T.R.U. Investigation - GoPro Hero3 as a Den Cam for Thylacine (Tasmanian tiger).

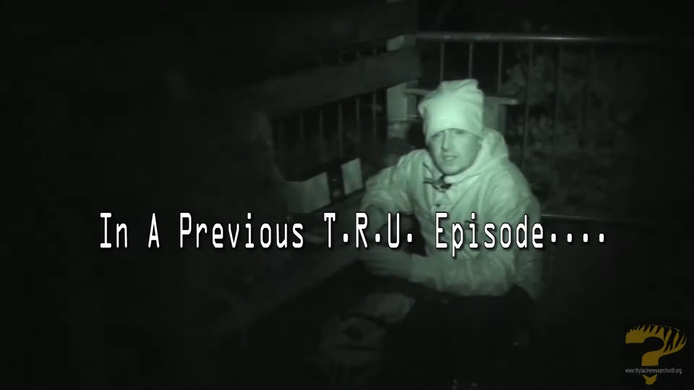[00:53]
There, they set up the equipment, consisting of a smartphone to play the sound files, a headphone amplifier and a dock to broadcast out the sound. They used a collection of sounds, including the one used in a previous TRU video series from a documentary, as well as vocalisations collected and generated by
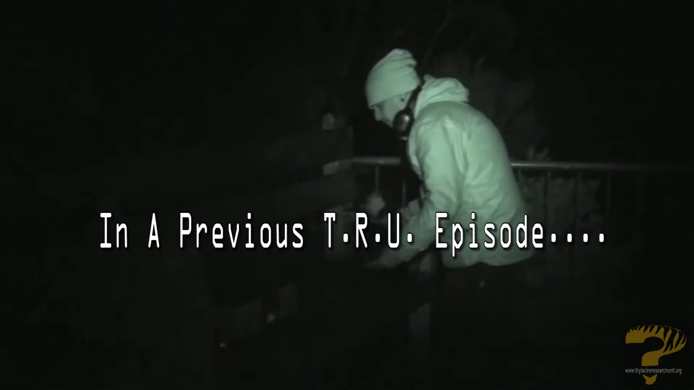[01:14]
Woz from eyewitness accounts and dog sounds supplied by our Facebook and YouTube followers.
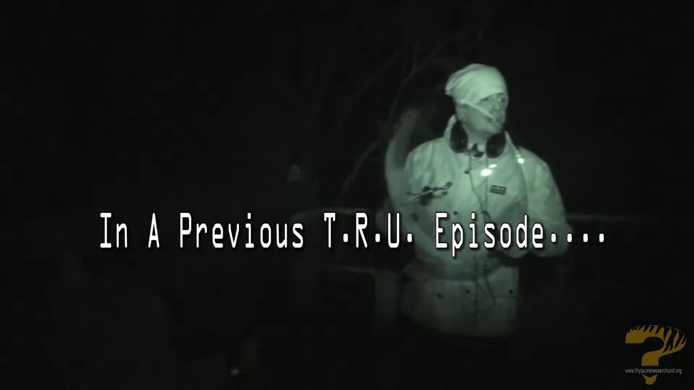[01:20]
The sounds were broadcast out into the gully, and then the gully was scanned with a parabolic microphone, listing for bounce back vocalisations that could indicate thylacine or large predator activity.